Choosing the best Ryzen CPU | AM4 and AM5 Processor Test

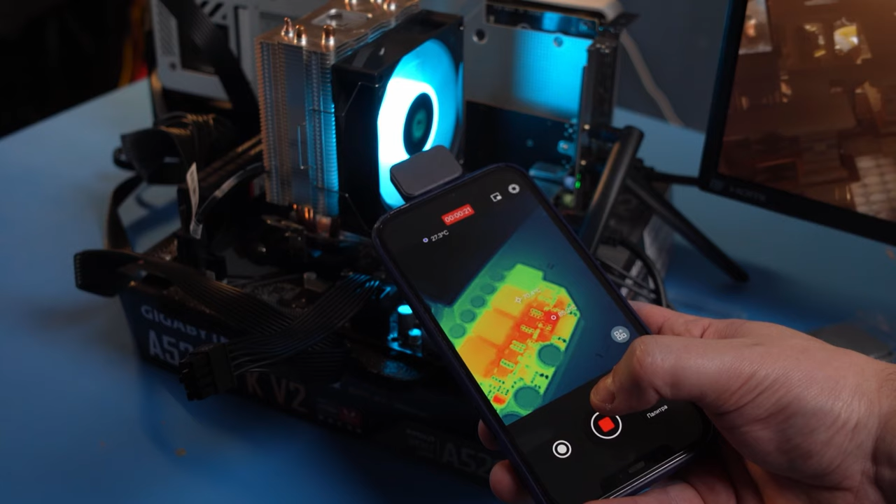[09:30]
And they were having a hard time here, especially in the A520. Of course, nobody expected low temperatures of the VRM on a cheap motherboard,
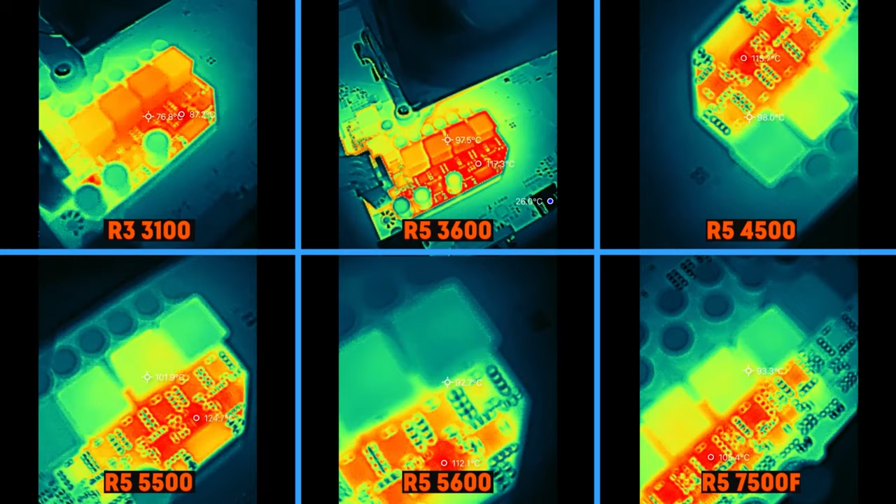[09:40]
but 125 degrees at peak is not just a lot, it's critical. That said, these boards don't even thermal throttle. It seems they're just trying to die as soon as possible so that they don't get tortured anymore. In productivity tasks, such a board can only handle a 4-core Ryzen 3100.
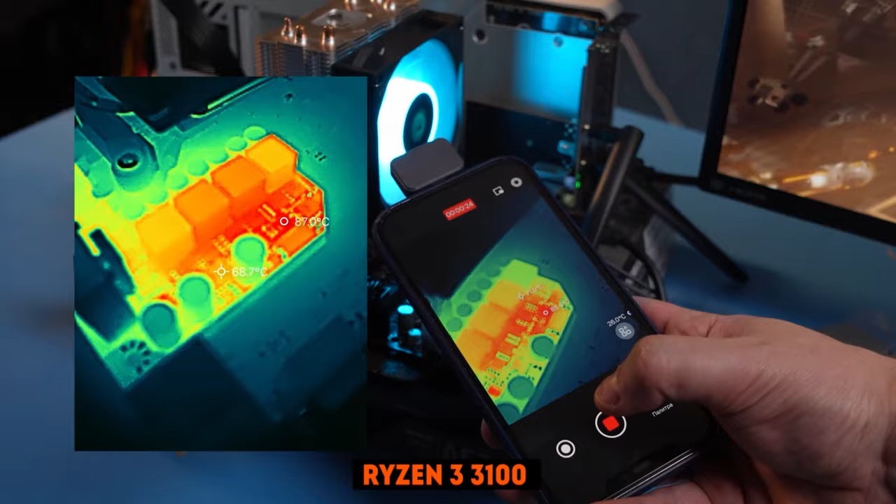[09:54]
On screen: spot 68.7°C
But even here, the temperature of the power zone reaches 90 degrees.
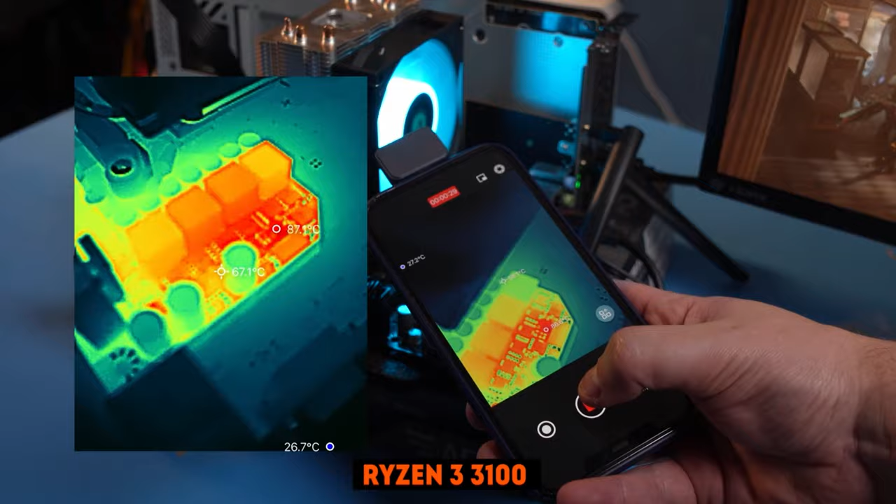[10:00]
On screen: spot 67.1°C, max 87.1°C
The situation is even worse for the A620. The 7500F is the simplest processor on the AM5.
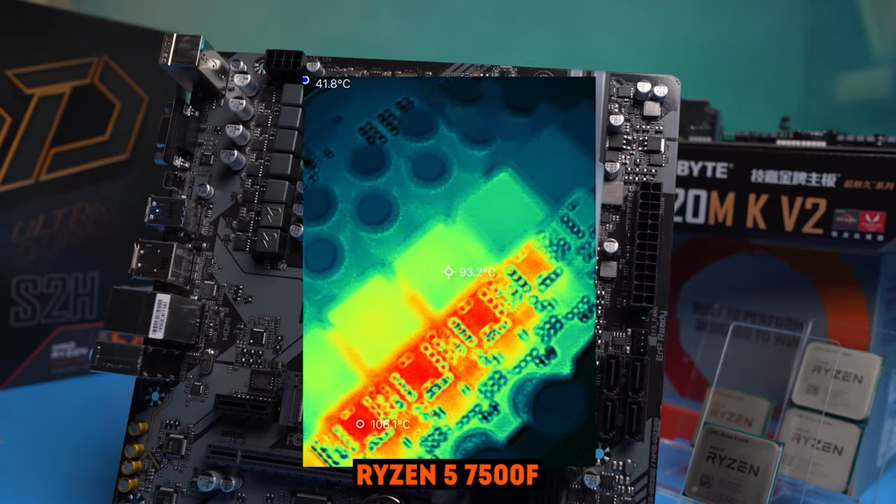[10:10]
On screen: spot 93.2°C
And even with it, the heating of the MOSFETs reaches 105 degrees.
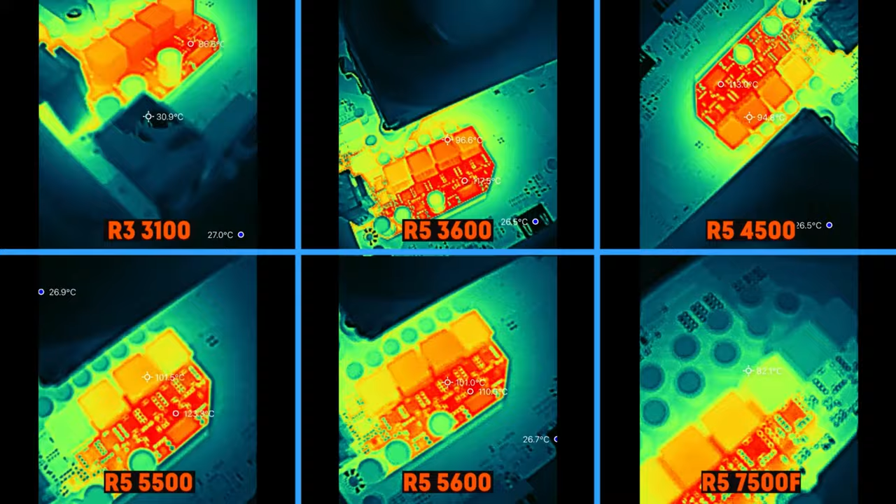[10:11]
It turns out that such a board is not viable at all without undervolting or heatsinks, in case you need it for productivity tasks. We will summarize the results in such tasks at the end of the video. So, let's move on to the games.